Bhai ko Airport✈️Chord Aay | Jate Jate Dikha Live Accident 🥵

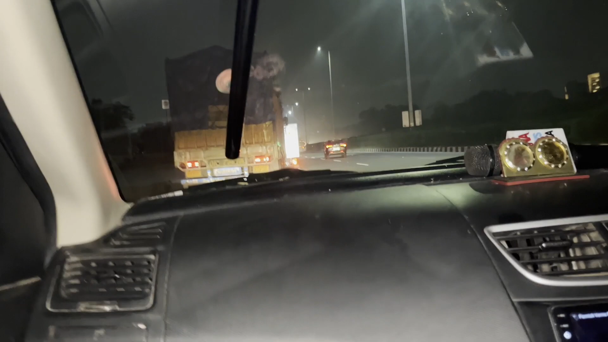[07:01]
पोच गए यह दिल्ली दिल्ली आडे रोड पोचे
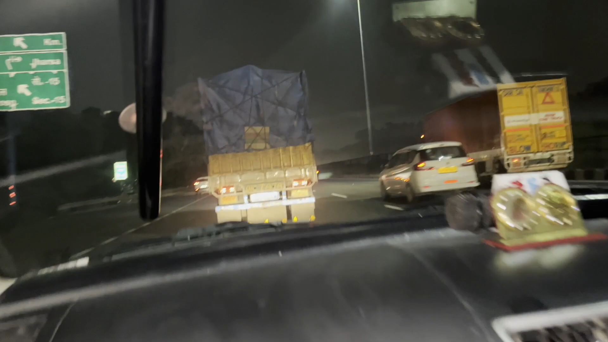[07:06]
जो भाई इतना जाम रहता नहीं बहुत जादार फिला देख लो इस समय ट्रक
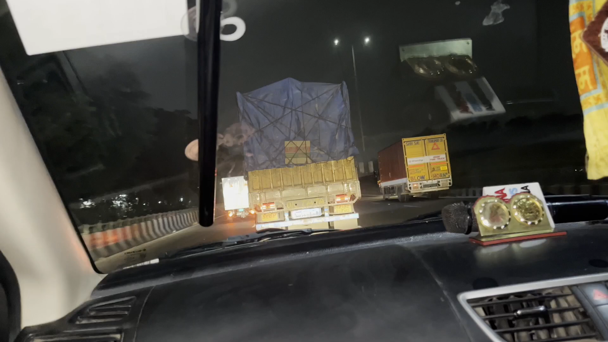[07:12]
चल रहे हैं और खाली � बड़ा रोड पूरा और आठ वजे के संधिंगी पूरा बढ़ जाता है अब रादर ट्रक के एंट्री हो रही है इस
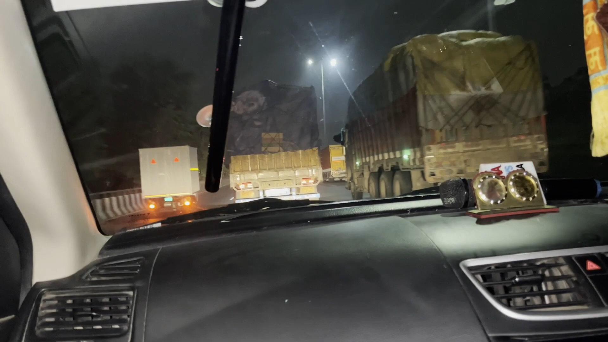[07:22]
तेम से ट्रक के ट्रक है अहां बश्ट्रक भाई बिन मौसम की बार